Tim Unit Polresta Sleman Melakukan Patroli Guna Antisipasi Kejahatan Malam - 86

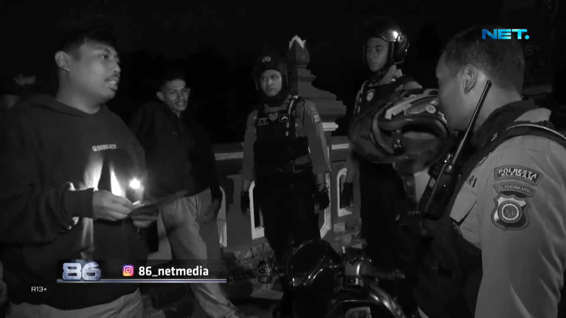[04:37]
anak-anak yang kedapatan di jembatan baru tersebut untuk segera pulang karena sudah waktu menjelang pagi, jadi biar tidak terjadi kriminalitas lain.